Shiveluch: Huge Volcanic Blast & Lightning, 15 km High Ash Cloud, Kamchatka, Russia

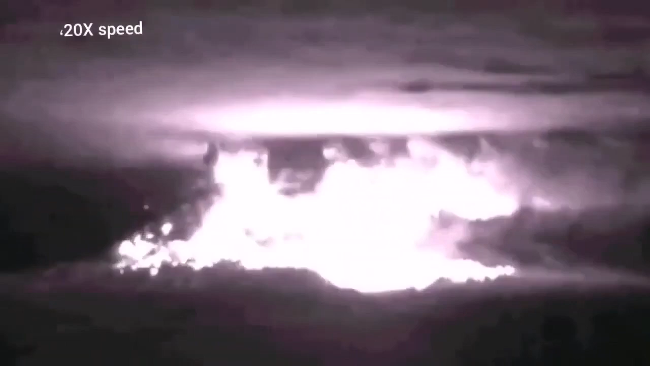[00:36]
and you can see that the whole mountain the dome of it explodes and shatters.